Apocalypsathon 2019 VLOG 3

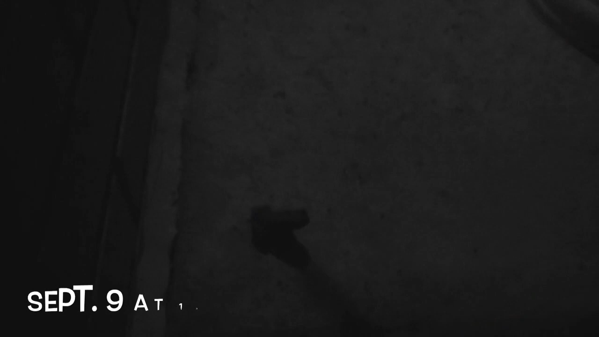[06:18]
It's like a frog infestation. There's one,
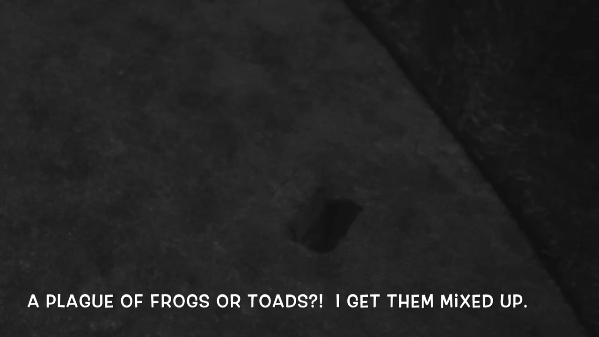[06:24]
two, three. Four, huge.
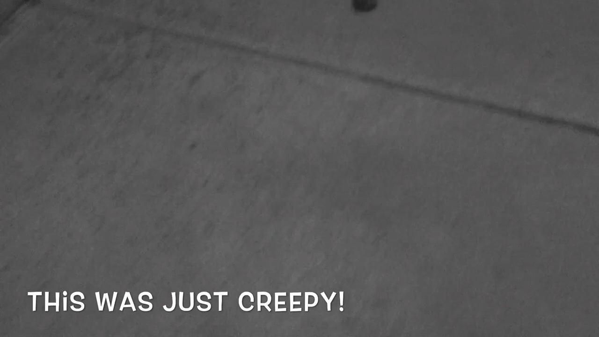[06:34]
Five and six.
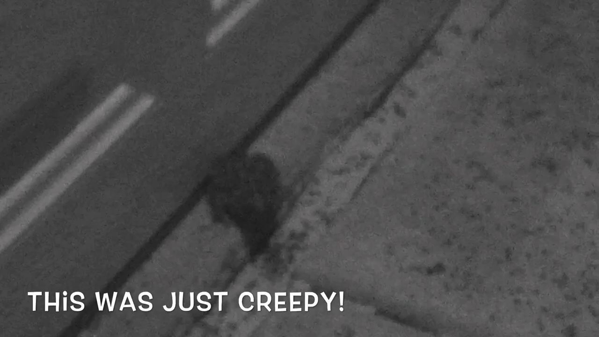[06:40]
Ooh, I think there's more down here. There's the seventh frog.